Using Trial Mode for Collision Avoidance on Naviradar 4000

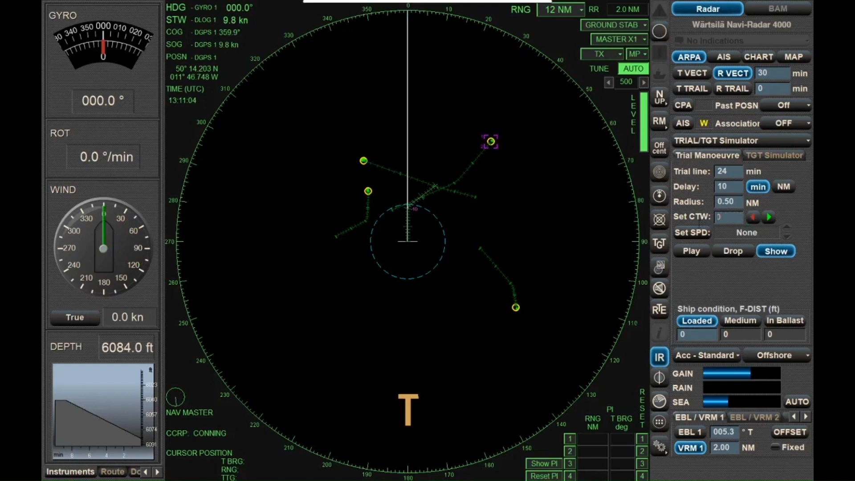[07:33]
So 0, 4, 7, because I waited longer, it's not quite enough. 0, 5, 0. Okay, it looks to me like I'll probably do about 0, 5, 5. All right, and when I do 0, 5, 5, I'm going to enter that into my keyboard. 0, 5, 5. There, I get just about 2 nautical miles. So now I click drop again, all right? And that's how that works.